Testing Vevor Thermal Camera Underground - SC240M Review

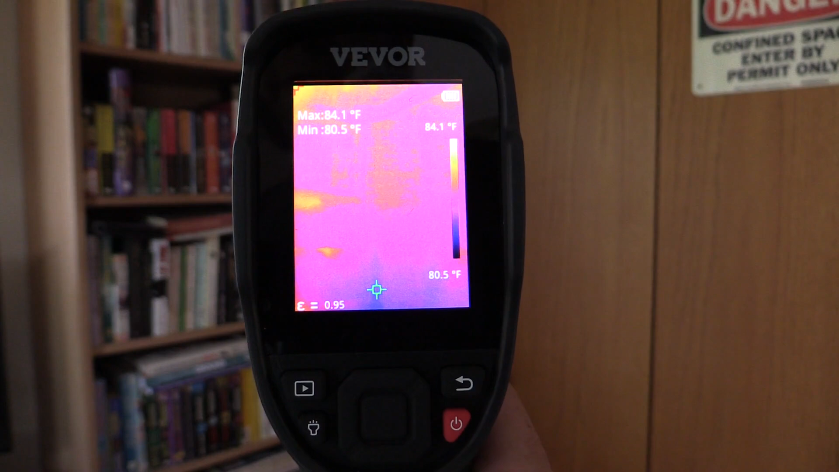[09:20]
On screen: max 84.1°F, min 80.5°F, scale top 84.1°F, scale bottom 80.5°F
Before I wrap up this review, I wanted to return to a feature that I kind of glossed over before, the visible light camera on here. So if we go into our view mode setting,
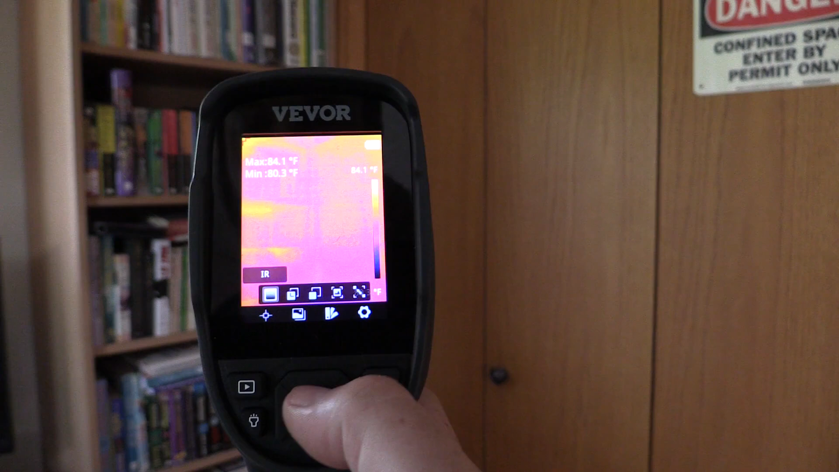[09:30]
we can select between infrared, fuse,
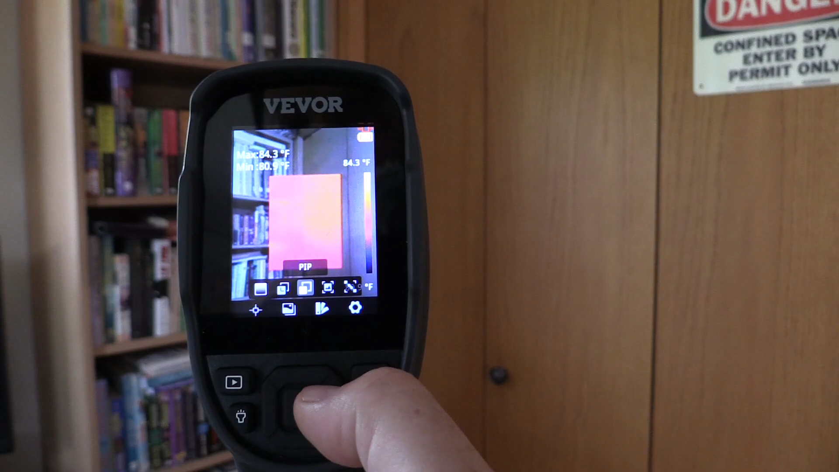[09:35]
On screen: max 84.3°F
picture in picture, visible, and then there's this alignment setting.
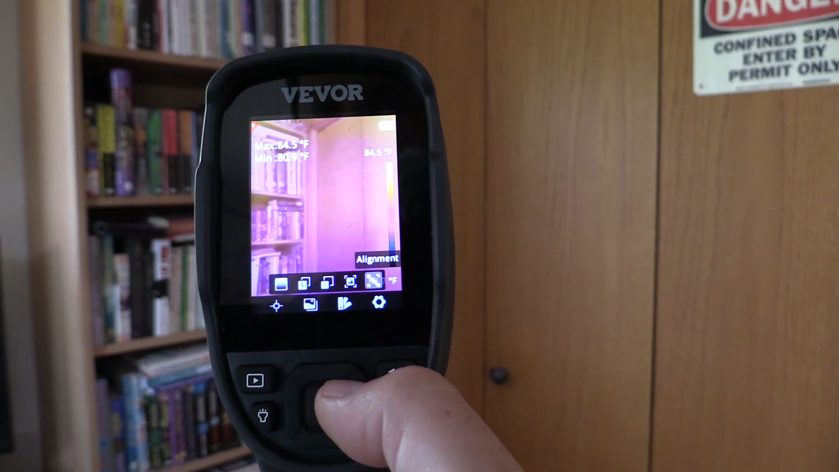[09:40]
And I think what alignment does is, if you had your camera in a fixed location,
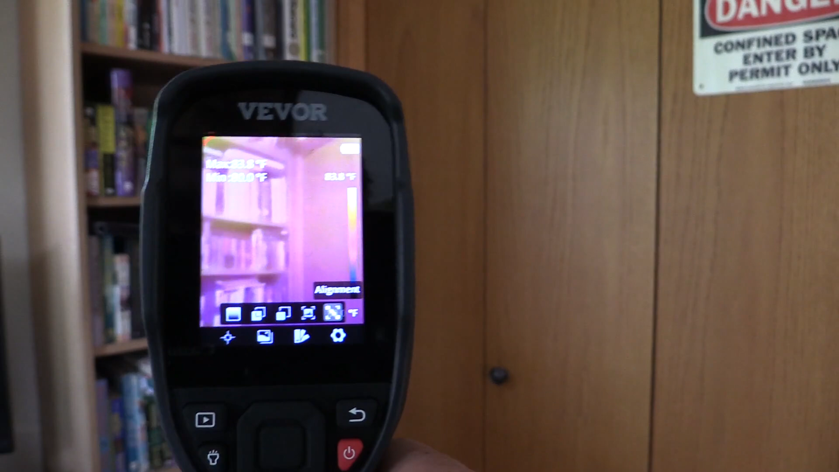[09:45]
the two lenses are slightly off,
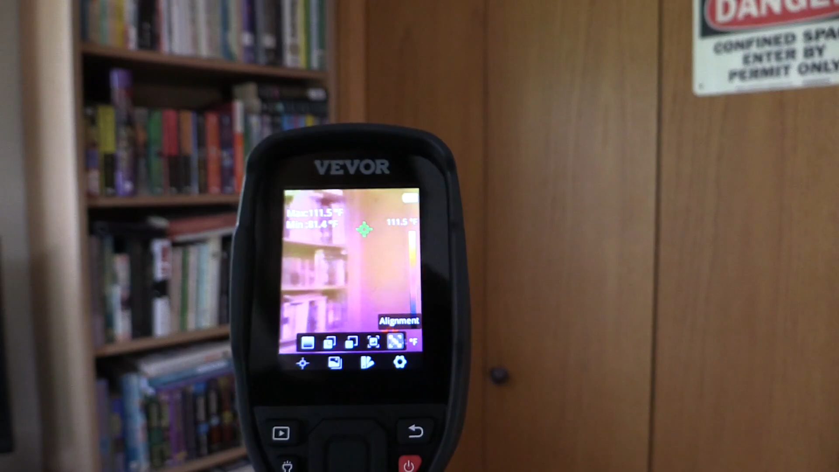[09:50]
so your thermal picture is not necessarily going to line up exactly.
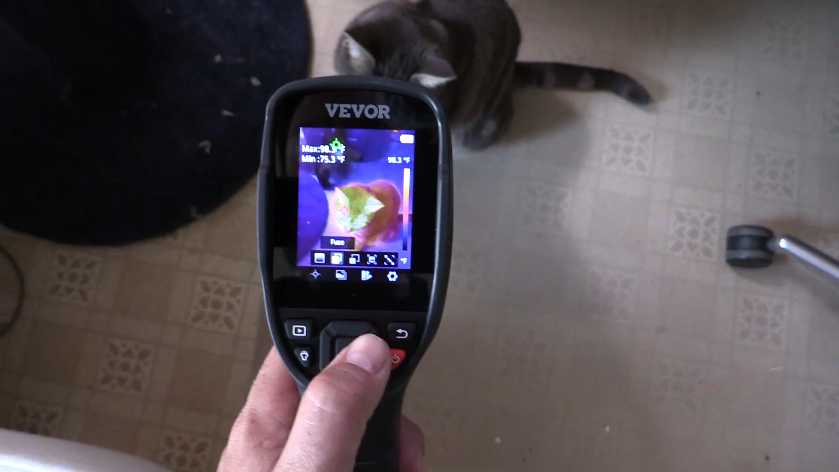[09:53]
Now I have to say, even without alignment or calibration, the fuse mode does a pretty good job of automatically aligning the two images.
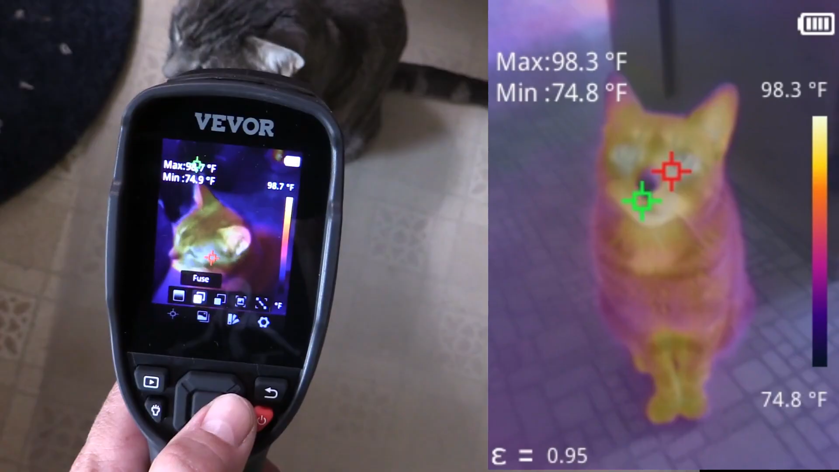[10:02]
On screen: scale bottom 74.8°F
So as Donnie moves, it tries to line up the thermal image of him with the visible image.
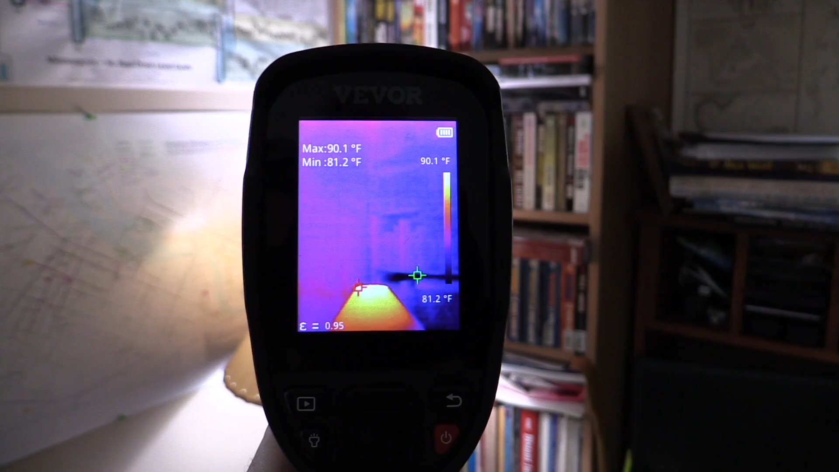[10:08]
On screen: max 90.1°F, min 81.2°F, scale top 90.1°F, scale bottom 81.2°F
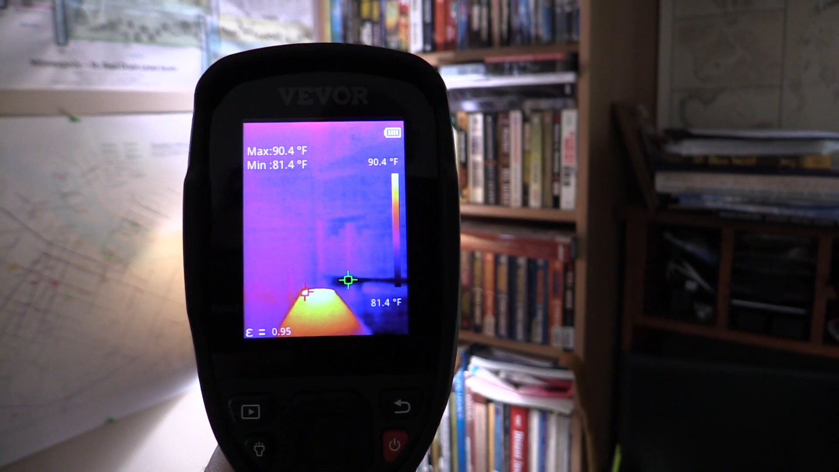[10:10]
On screen: max 90.4°F, min 81.4°F, scale top 90.4°F, scale bottom 81.4°F
Now one problem or complaint I have about the Vever thermal camera is the video mode.
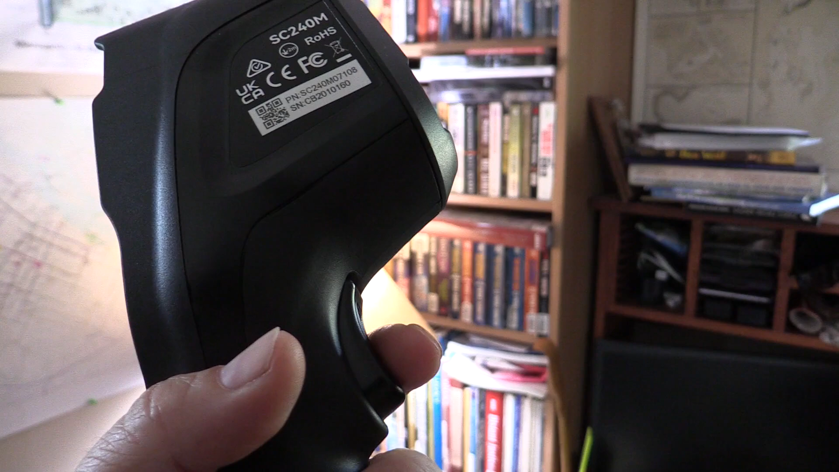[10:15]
So when you squeeze this trigger button once, it takes a picture. Now if you hold down the trigger button, it starts recording.
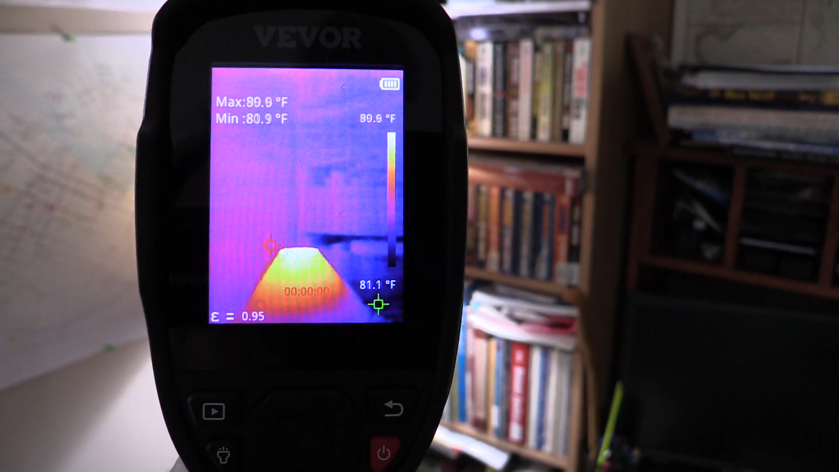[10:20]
On screen: min 80.9°F, scale bottom 81.1°F
You'll notice at the bottom of the screen there, there's a timer going.
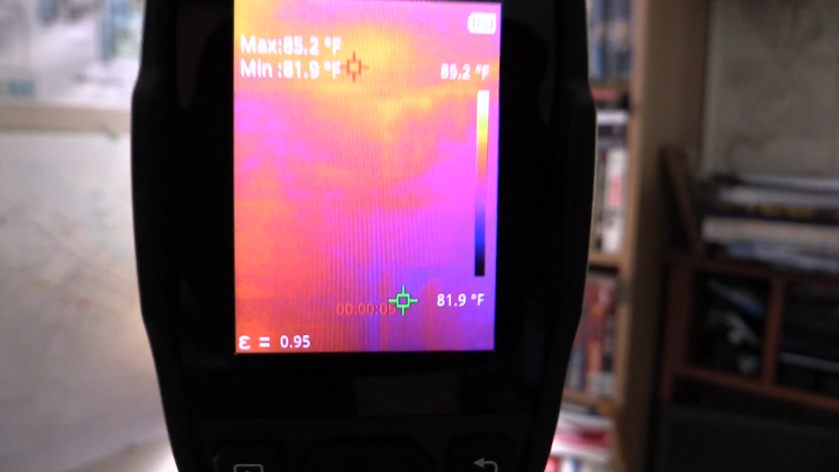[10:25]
On screen: max 85.2°F, min 81.9°F, scale top 85.2°F
And if you squeeze the trigger again, that video stops.
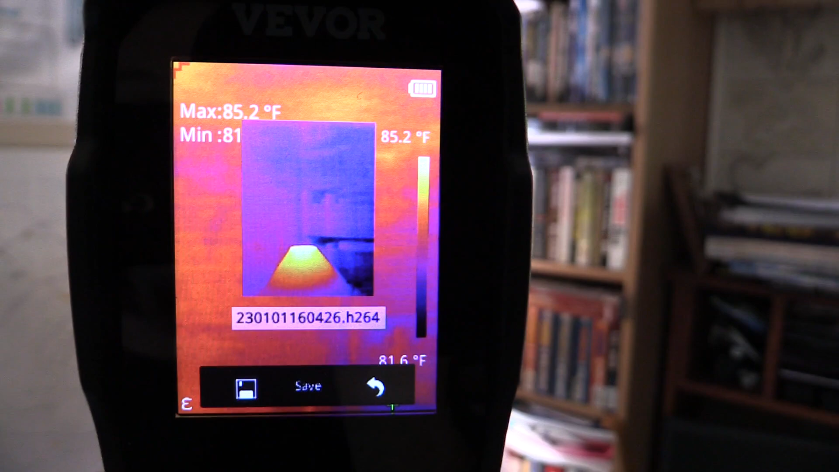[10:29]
On screen: max 85.2°F, scale bottom 81.6°F
Now the problem I have is it saves in this weird format, .h264.
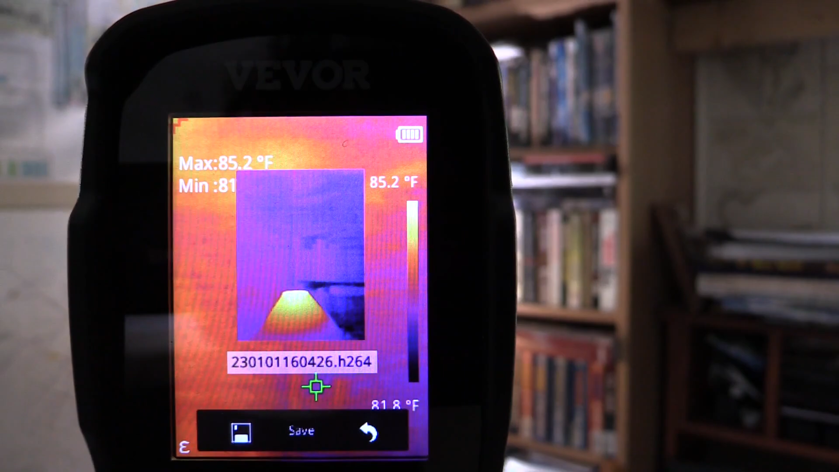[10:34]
On screen: max 85.2°F, scale top 85.2°F
I can't view that with anything. My computer can't read it. My editing software can't read it. I don't have a way to view an h264 video. I'm not even really sure what that format is.